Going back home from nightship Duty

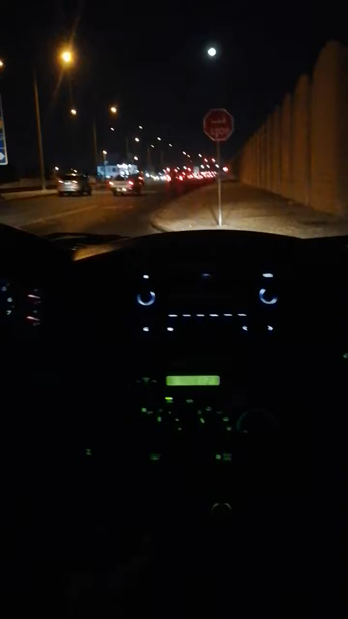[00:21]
Tapos na yung nightship duty ko, so ay nako, super sakit sa ulo. It's okay.
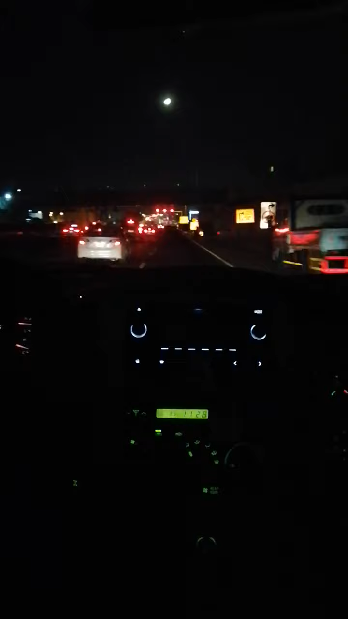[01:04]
under construction pa yung mga daan dito kaya. Here, the traffic line.
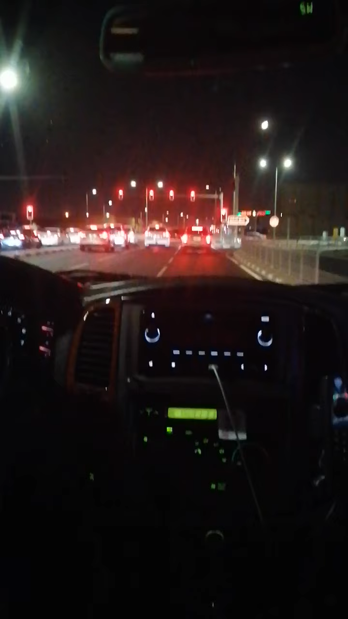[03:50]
Dito na kami malapit sa wholesale market. Another stoplight.